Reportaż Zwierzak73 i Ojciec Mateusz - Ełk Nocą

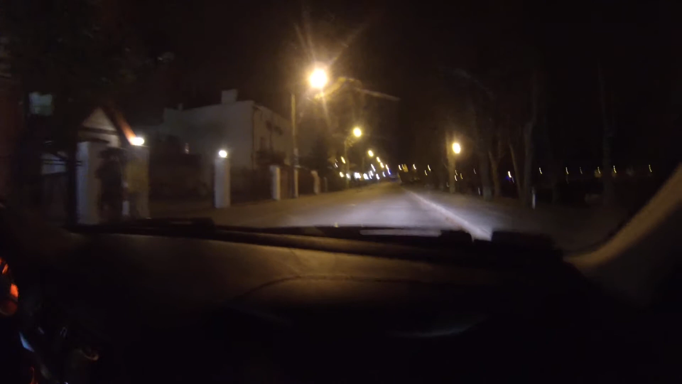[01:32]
Ale zaraz zbliżamy się do knajpy. To nazwę Smętek. To jest pub. To jest pub.
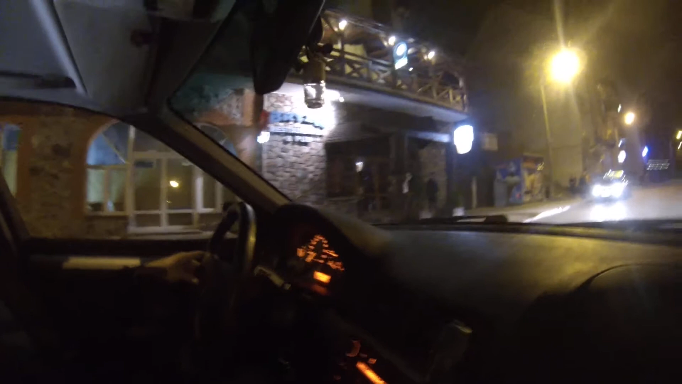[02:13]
A dalej mamy knajpę o nazwie Warka. Warka to jest taka knajpa. To jest taka knajpa, gdzie są zajebiste kartacze. Jak ktoś nie wie, to są kartacze. To nie sobie wpiszę w gogle. Zobaczę, to są kartacze. Ale naprawdę polecam tutaj kartacze.
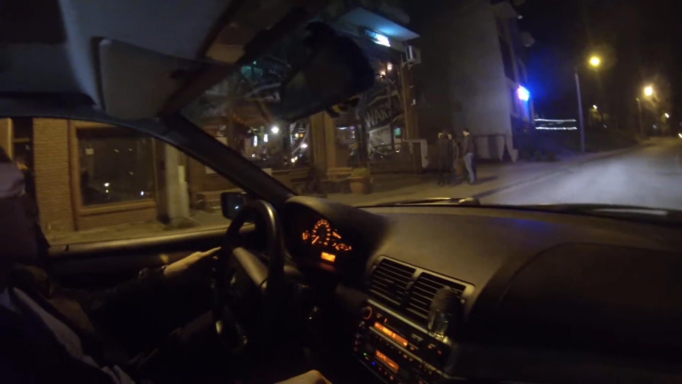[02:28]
Kartacze są mega dobre. I to jest takie dosyć tłuste jedzenie. Tu za to mamy lodziarnię.
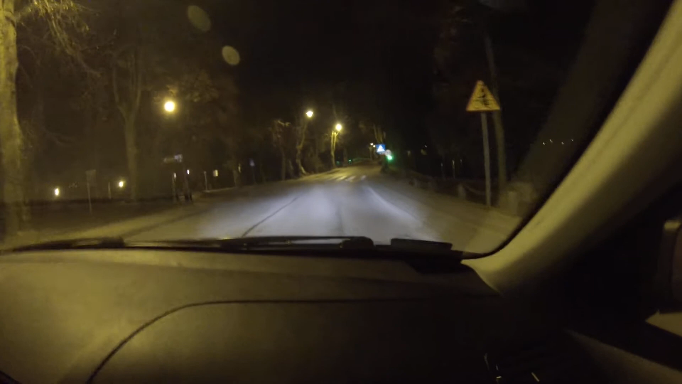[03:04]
Cały wielki tam. I tam jest wejście do zamku. Zamek w zasadzie nie istnieje. Nie ma tego zamku. Ale jest. Ale jest zabytek. Jak wiele zamków. Tutaj jest scena. Koncerty się odbywają latem.
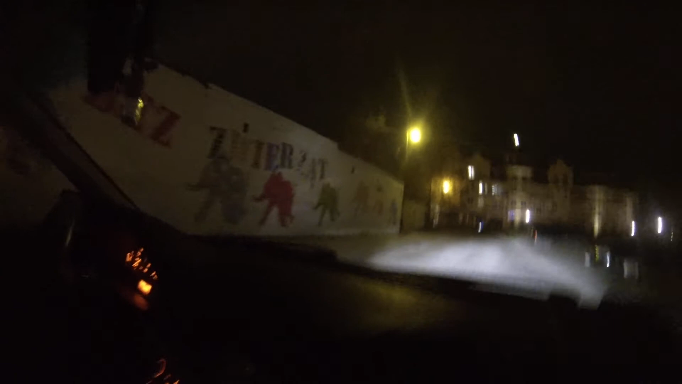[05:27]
Pewnie właściciel. No nic. By na mnie jest taki. Jest taki budynek. Ten budynek jest nad rzeką. Z rzeki niestety często śmierdziało. Bo wrzucali.
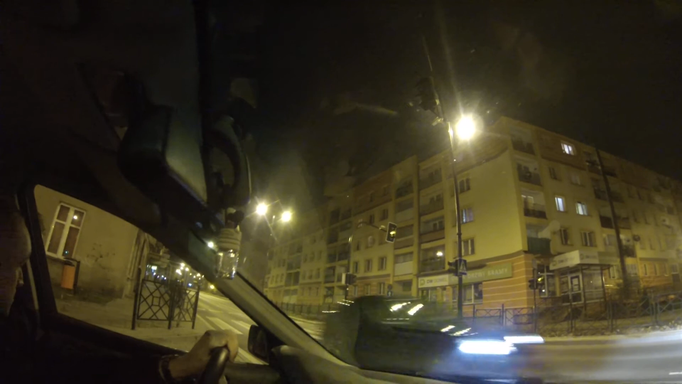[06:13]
Cała Wojska Polskiego została wyremontowana. No i są naprawdę tak zajebiste latarnie.
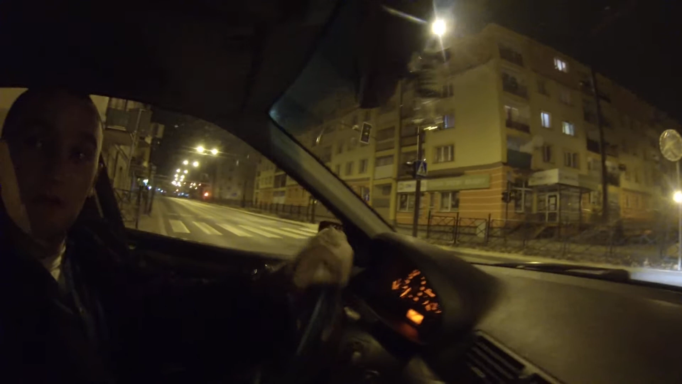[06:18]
I ta ulica jest teraz bardzo ładna. Zrobili dwa pasy. W jedną i w drugą stronę. I jedziemy w kierunku sobie cmentarza. No jak ktoś lubi sobie na przykład po rynku pochodzić. Zobaczy taki folklor. Kupić jajka dobre o. Albo kurczaki ze wsi. To jest rzeka. To jest rzeka. To jest rzeka Ełk. To dalej jest właśnie taki rynek. Gdzie się odbywa chyba ten rynek w czwartek i w niedzielę. Można kupić wszystko.
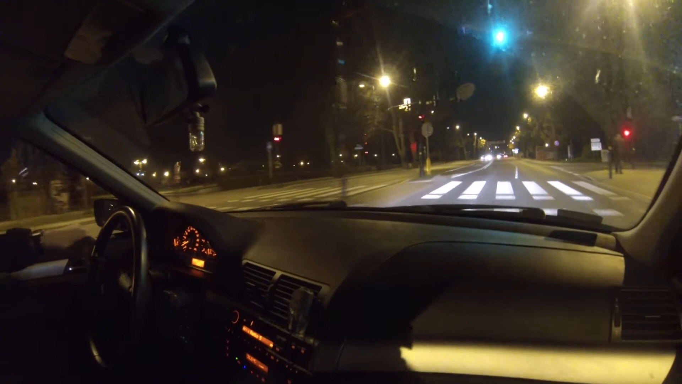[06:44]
Naprawdę można kupić wszystko. Za różne pieniądze i drogie duże i małe. Ale ten rynek jest całkiem fajny. No i dalej cmentarz.
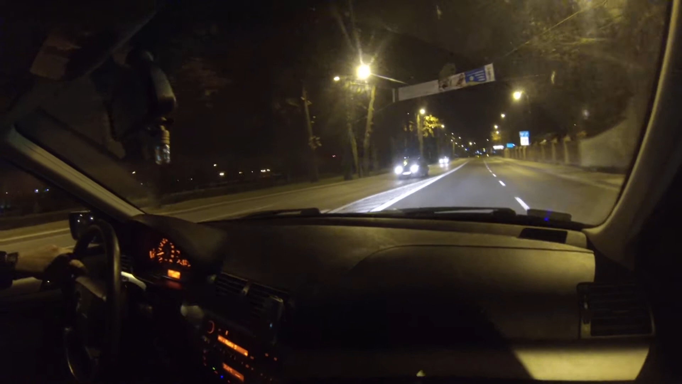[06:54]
No i w zasadzie tu wyjeżdżamy już z tej dzielnicy. I tam jakby ktoś kogoś się nie powiodło. To już nie powiodło. No to zawsze ma gdzie trafić. Nie. Zawsze ma gdzie trafić. To się nim zaopiekuje.
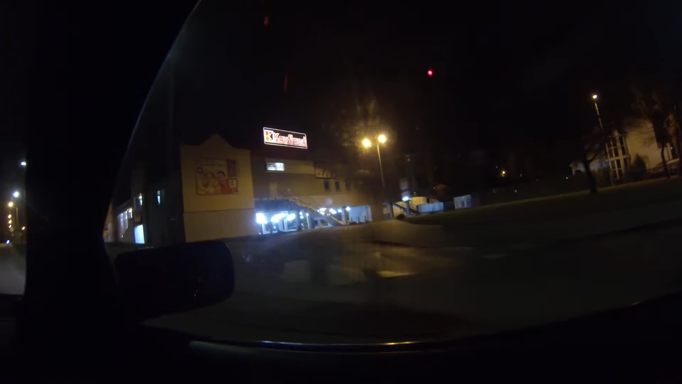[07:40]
Z Nowym Wsięczkiem. Tak, tak, tak. Znam paru. Z jednym jest omówiony na jutro. Widziałem co on z Agilii Opla co wyciskał. Że go minikuperem kiedyś nie mogą dogonić. No i tutaj sobie bączki robią w tym Kauflandzie. No i... Zrobimy jakąś nawrotkę. Tak jest. Tu zrobimy nawrotkę. Tu jest cmentarz. No jak to w mojej urodzinie bywa. Że... Niestety... Najczęściej mam życzenia cmentarzu składane. No ale... Taki los. A nie inny. No ale co tam. Nie ma co się smucić.
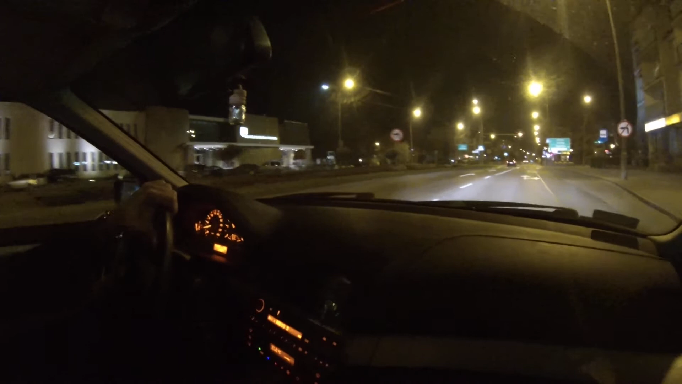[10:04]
Różnego rodzaju latem. Naprawdę latem jest fajnie. Tu jest duży kościół. Komunię pewnie tu miałeś? Tak. Tu miałem Komunię. Tak, tak. Byłem jako jedyny w Białym Karniturze. Nie. Bo mama mnie tak ubrała. Wszyscy byli w czarnym. Ja byłem w Białym. Nie wiem dlaczego. Ale tak było. No zawsze musiałaś się wyróżnić. Ja miałem bardziej. A no to w ogóle miałeś dobrze.
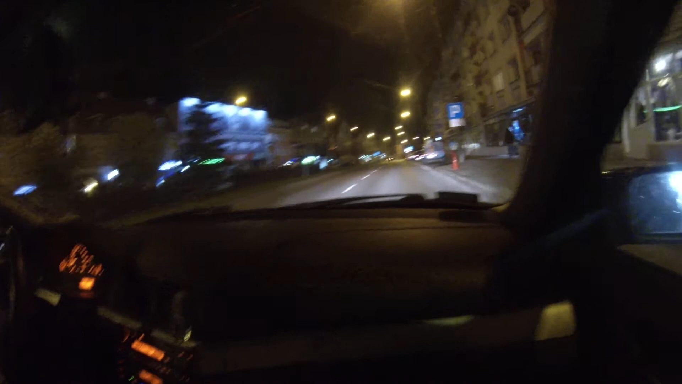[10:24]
A tu jest kolejne Imperium Sportu. Nie. Sportu. Kurde. No Sportu. Sportu. Imperium Sportu. Różnych. No i tu mamy całą tą ulicę Wojska Polskiego. I zaraz tutaj oczywiście z ulicy Wojska Polskiego. Można sobie zjechać promenadą nad jezioro. Tu jest... Jak ta knajpa się nazywa tutaj? Przy tym? Tu już tam nie wjeżdżajmy. Pojedźmy prosto sobie. Dospatos. W Dospatos. Tak.